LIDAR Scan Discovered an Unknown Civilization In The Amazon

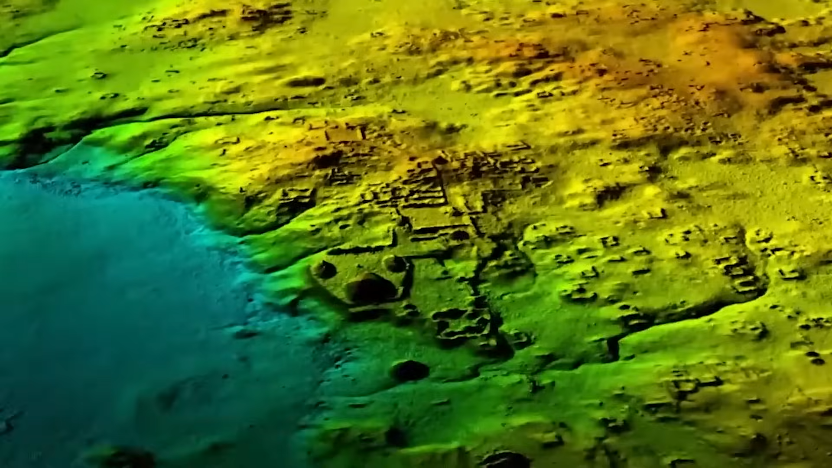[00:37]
Experts from around the globe are now converging to decode the secrets held within these ancient ruins.
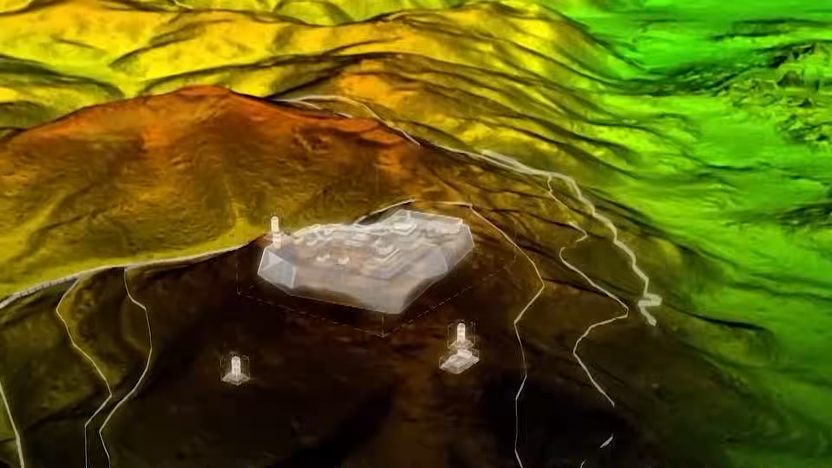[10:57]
Imagine an aircraft equipped with a powerful tool that
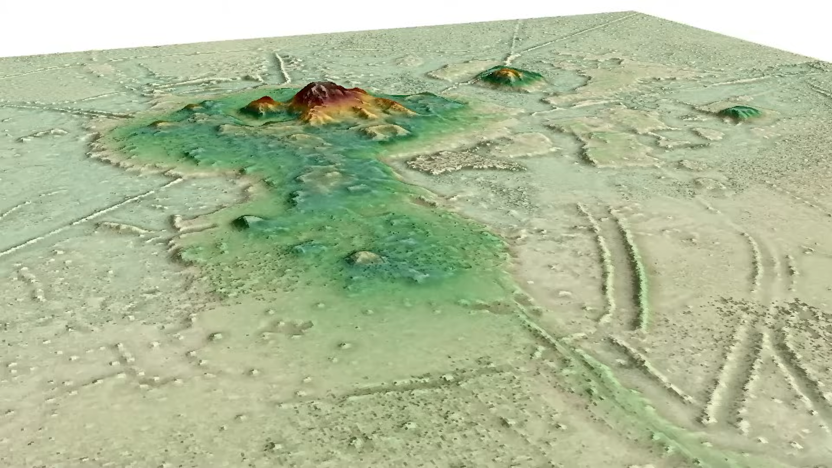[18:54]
unveiling the mysteries concealed within the intricate lines etched on the Earth's surface.